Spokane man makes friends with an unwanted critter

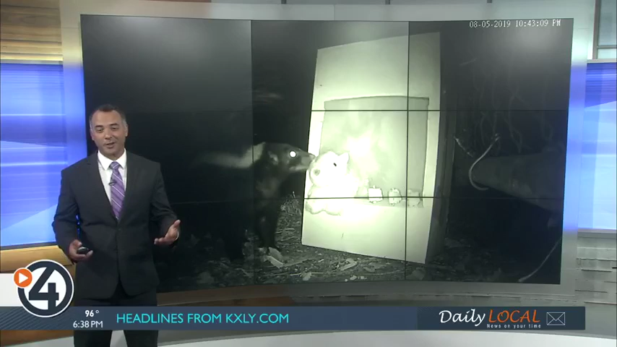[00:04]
What happens when you take a skunk, a curious homeowner, and some clever arts and crafts?
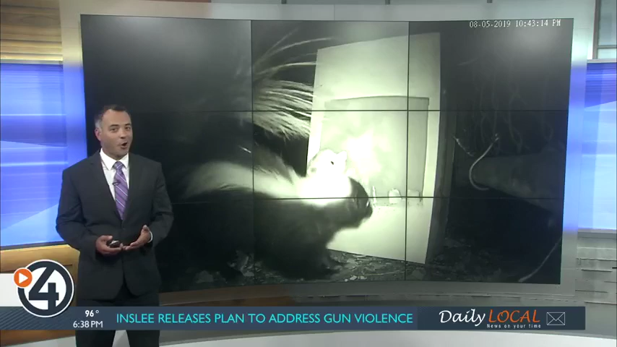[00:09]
Well, let's our little letter Nikki Torres explain in this story you'll see only on 4 News Now. For many homeowners, the second you see some unwanted critters in your yard,
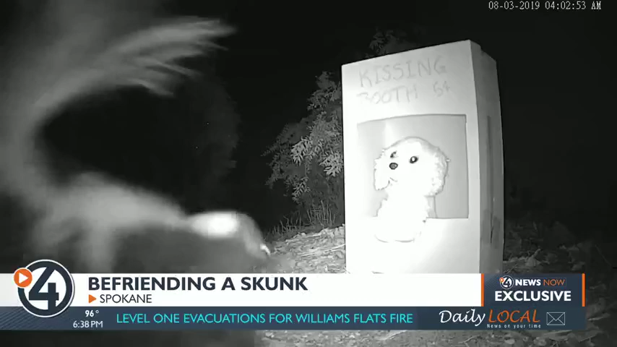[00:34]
Comes out here and he comes, he makes a little route, comes through both my bedroom windows and he make a little stop at the box now to sniff this stuffed animal or have a snack.
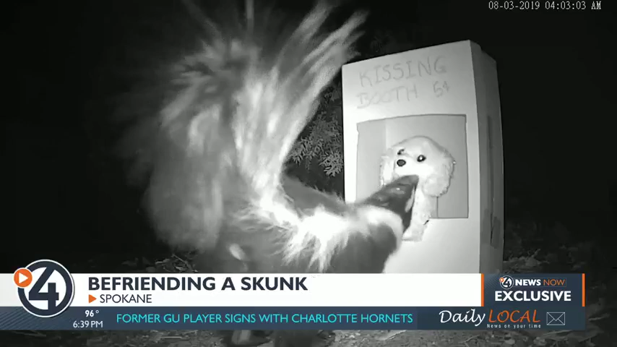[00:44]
It's like Snow White's woodland buddies, only it's not in the woods and this isn't Disney.
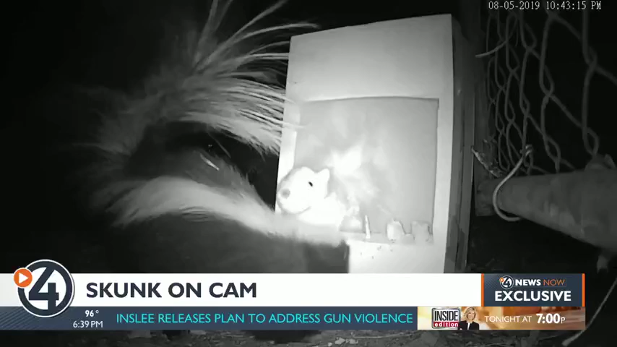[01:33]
So I had a few little toothpicks there with a few little snacks. There he is on Nick's wildlife cam, coming and going as he pleases,
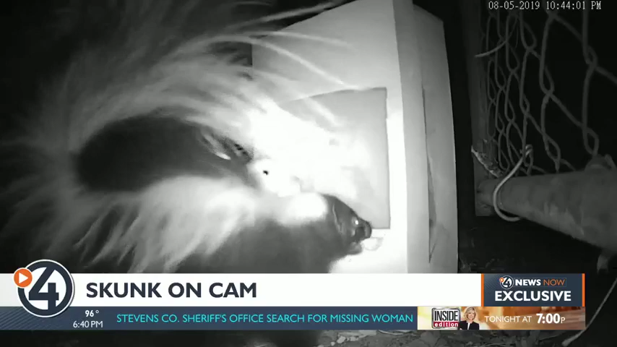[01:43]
making friends with a stuffed animal hosting him in the booth. He came by and he ate the little snacks first and then he came back later in the night and was looking for more and actually grabbed his little skunk friend out and pulled him out and looked for more.
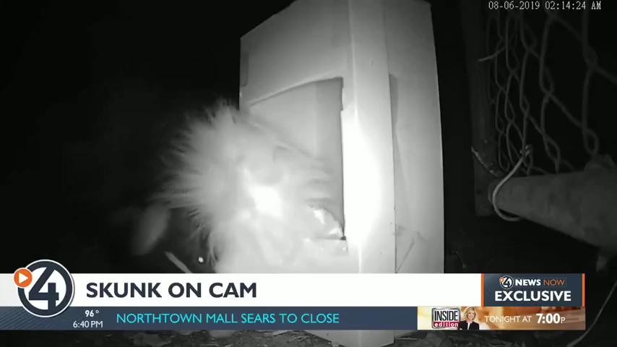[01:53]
He thought maybe he was hiding them. I don't know. Just when you thought you've seen it all, a little stinker comes around and changes that.